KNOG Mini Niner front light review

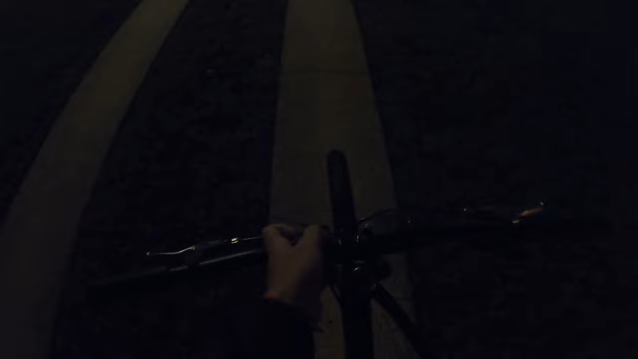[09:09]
Alright, time now is 6:27, totally dark. Let's see how this works as a front light, which I don't think it's intended for. Okay, here we are in a darker section, and it's kind of like I expected.